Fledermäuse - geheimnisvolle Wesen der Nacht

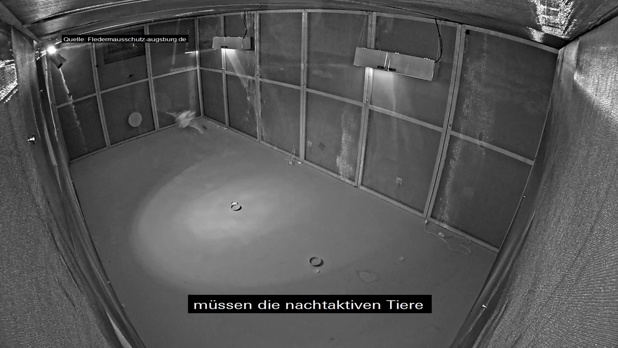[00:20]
Nach einer Verletzung beispielsweise müssen die nachtaktiven Tiere ihre Flugfähigkeit trainieren und auf die Wiederauswilderung vorbereitet werden. Tagsüber können Besucher der Fledermausstation per Kamera in die Schlafstuben schauen und erfahren alles Wissenswerte über Fledermäuse.